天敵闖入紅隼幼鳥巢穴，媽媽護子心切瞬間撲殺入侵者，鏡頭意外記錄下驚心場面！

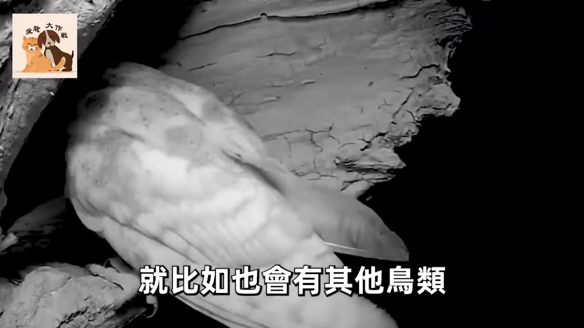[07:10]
想要居住进来。但是里面因为有红笋幼鸟的缘故,它们的父母就会将这些鸟类当成是入侵者,从而发起攻击。
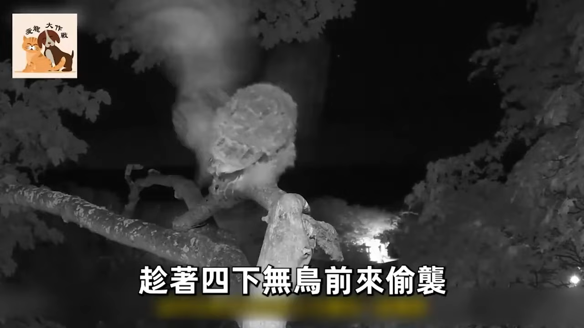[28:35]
夜晚的猫头鹰趁着四下五秒前来偷袭,此性红笋会立刻张开翅膀,用力找攻击对方,即便拼上性命,也绝不会让对方踏入自己的巢穴半步,
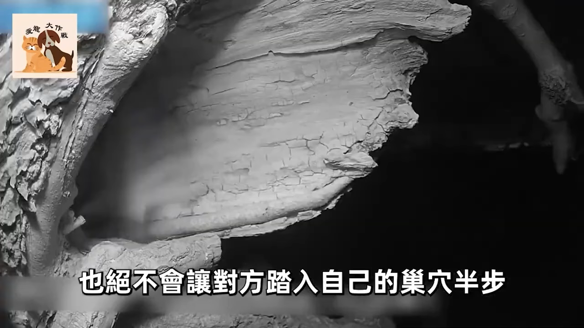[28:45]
因为他们的孩子还没有出生。如果夭折那么,对红笋夫妻无疑是一个严重的打击,而当危险解除后,
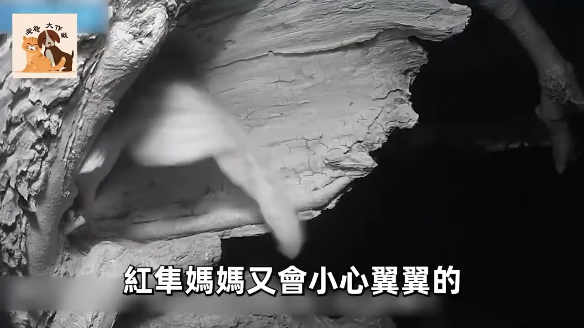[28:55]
红笋妈妈又会小心翼翼地照顾好自己的蛋。33天后,第一只雏鸟破壳而出,
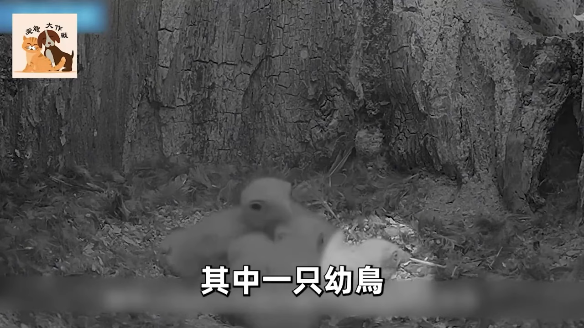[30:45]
这一天,丈夫依旧没能带回食物,其中一只幼鸟也因为食物短缺而失去生命。几个小时后,虚弱的幼崽停止了呼吸,